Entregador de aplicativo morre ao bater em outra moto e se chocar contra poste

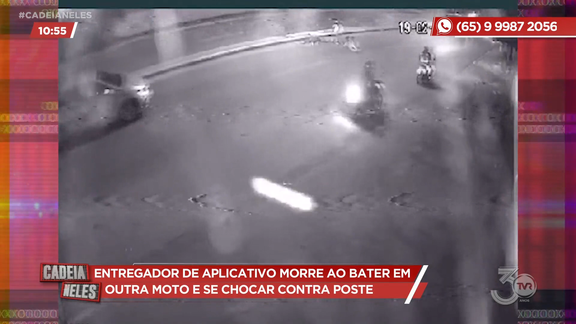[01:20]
perdendo o controle do veículo e batendo no poste de iluminação. Um outro motociclista que estava seguindo no mesmo sentido foi atingido por ele e uma moça foi encaminhada ao pronto-socorro de Várzea Grande.